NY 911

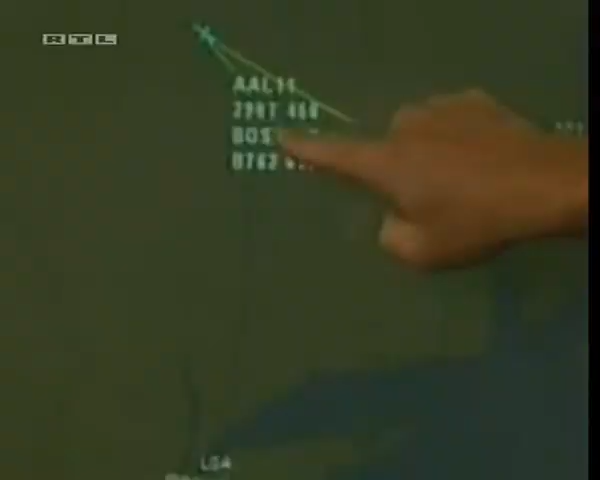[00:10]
Diese Radarbilder zeigen, wie die Maschine dann plötzlich Richtung New York abdreht.